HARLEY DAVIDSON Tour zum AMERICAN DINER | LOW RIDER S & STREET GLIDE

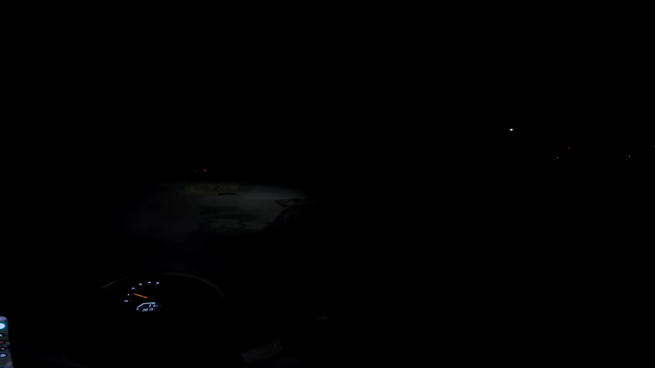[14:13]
Straßen sind aber wesentlich trockener als noch vorhin, muss ich sagen. Oder es wirkt jetzt nur hier so. Wir fahren erstmal hier rechts, weil den ganzen Weg jetzt Autobahn im Dunkeln ist das Abfuck.